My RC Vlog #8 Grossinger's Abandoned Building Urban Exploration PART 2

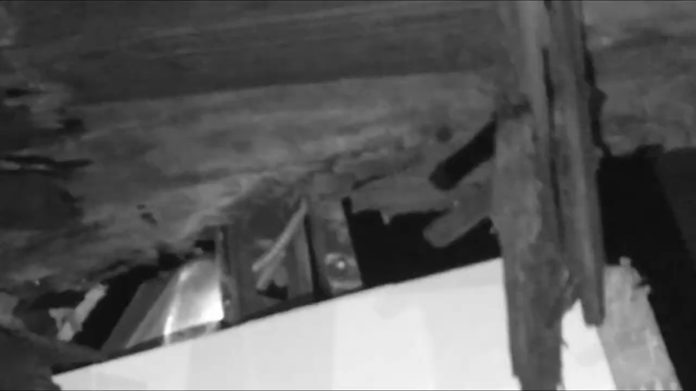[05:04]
oh my god that's the floor from upstairs guys that has